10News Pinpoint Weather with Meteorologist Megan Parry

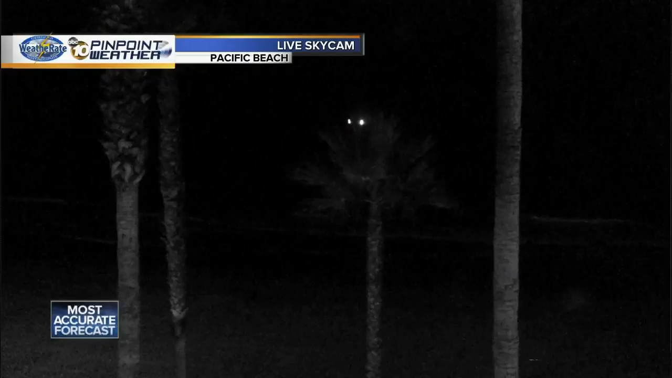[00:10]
Looks like there's a boat or something out there over the ocean. We are gonna see waves about four to six feet along with moderate to strong rip currents. So something to keep in mind if you're going to the beaches.